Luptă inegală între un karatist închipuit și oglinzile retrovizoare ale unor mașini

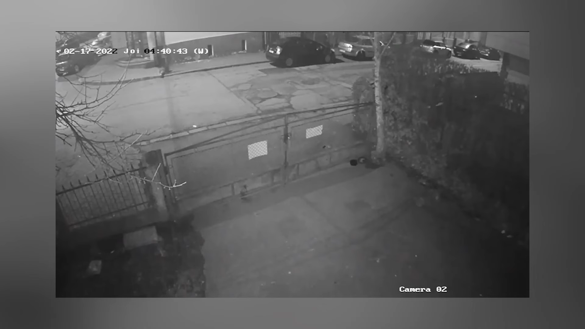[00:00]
Incidentul s-a produs în dimineața zilei de joi înainte de ora 5. Camerele de supraveghere video montate pe strada Mihai Viteazu din municipiul Suceava au surprins doi tineri care se deplasau pe direcția centru primărie.
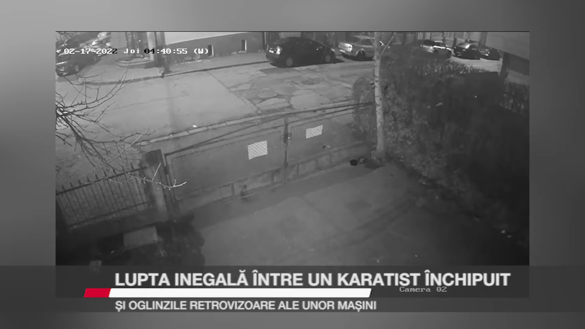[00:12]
La un moment dat, unul dintre tineri lovește cu talpa piciorului oglinda retrovizoare a unui autoturism parcat peste drum de Colegiul Național Petru Rares.